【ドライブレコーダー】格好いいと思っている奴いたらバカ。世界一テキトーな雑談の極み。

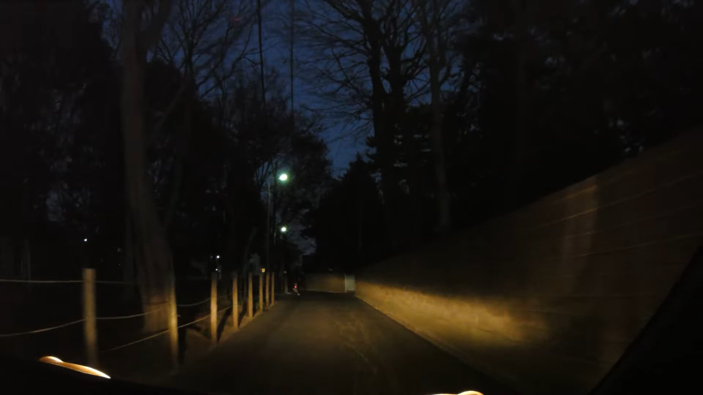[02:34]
だからこういう道で要するにスピードを出せる自分がかっこいいって思っているのかもしれないんだけどそれかなり危ないことだよね特に住宅街
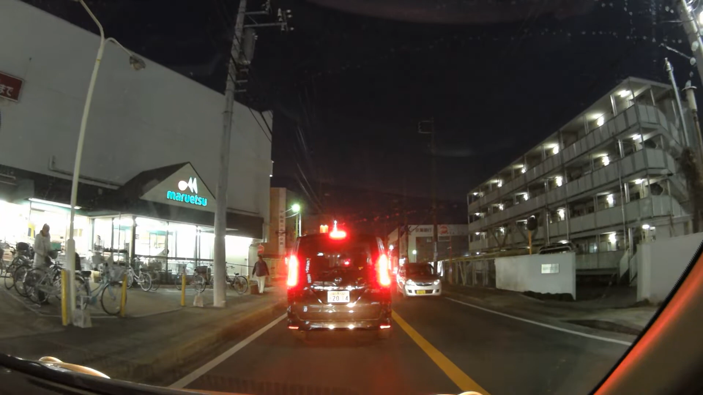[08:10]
車のねマナーにつながるんじゃないかなと思っております
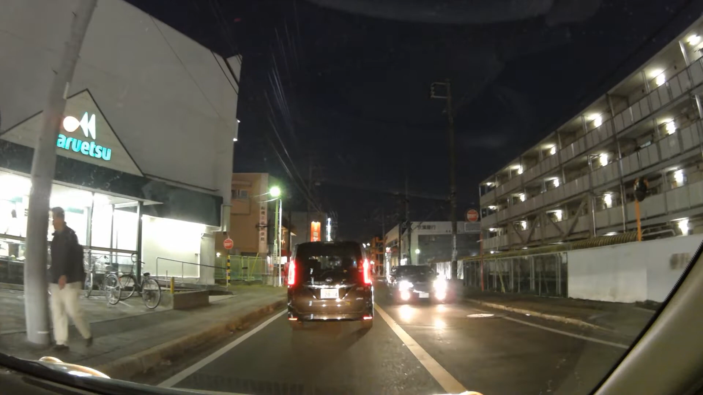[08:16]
こういったね住宅街だからこそゆっくりね確実に走るのが一番いいんですけどもまあそういったね車の安全そういうことをね気にしながら走っているのが一番いいのかなということであバイクが揺れてたそういう風に走るのも若い頃はねやりたくなるんでしょはいということでご視聴ありがとうございましたまあこういうゆるい動画なんだけどよかったらグッドボタンとチャンネル登録お願いいたします